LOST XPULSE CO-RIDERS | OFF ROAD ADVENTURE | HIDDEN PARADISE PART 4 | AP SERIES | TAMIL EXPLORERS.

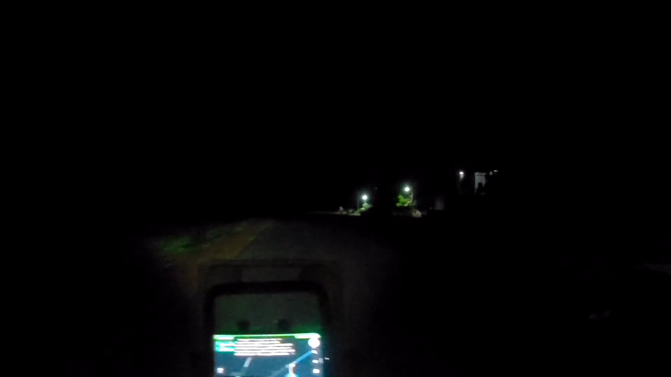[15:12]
கூகுள் மேப்பை பார்க்கலாம். இப்போ இந்த இடத்துல ரைட்டு இருக்குது, யாருக்காவது தெரியுதா ரைட்டு?